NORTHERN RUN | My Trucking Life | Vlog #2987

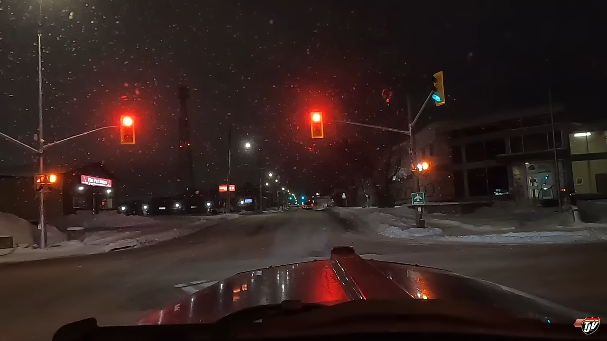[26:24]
So I'm going to go up to the Husky or the Esso. Just around the corner. See if I can find a spot there. At least they have a 24 hour truck stop. Then if the worst does happen. Or if there's any emergency. Or whatever. I can go inside their warm building. It's winter time. So I don't like to take unnecessary risks. That spot where I was at would have been nice and quiet.
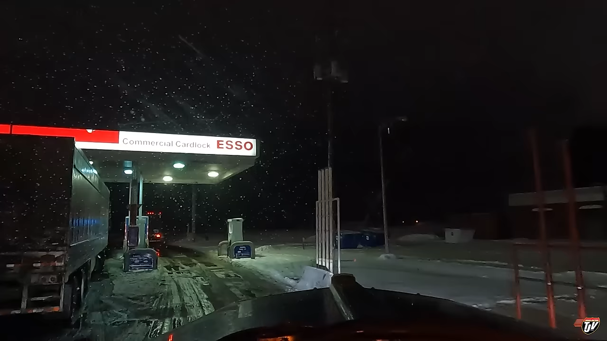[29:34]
Find a decent spot to park. Where I feel like no one's going to hit me. Oh and this guy's blocking the pump here.